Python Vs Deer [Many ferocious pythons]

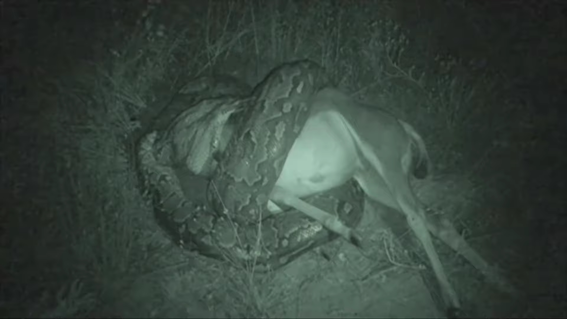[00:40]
In order to swallow such a large tear, the dragon is reporting personal on the tear with its whole body so that the tear can be brought down as small as possible.
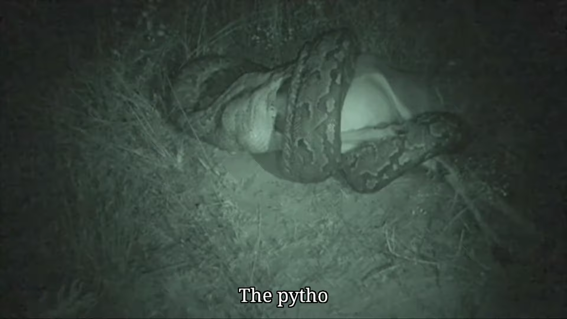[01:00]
The python is gradually trying to swallow with the pressure of the body and mouth.
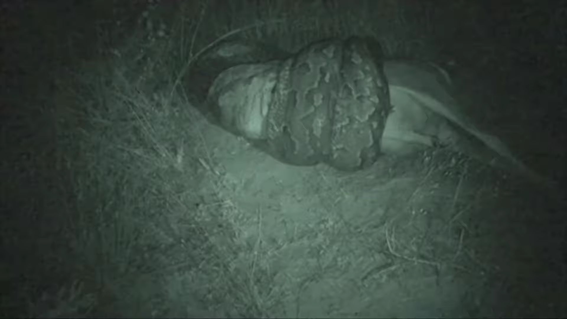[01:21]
The dragon swallow about part of the tear and left only two parts.
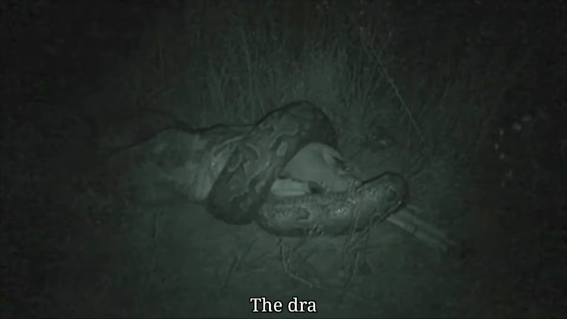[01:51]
The dragon has a solid two parts of the tear this time.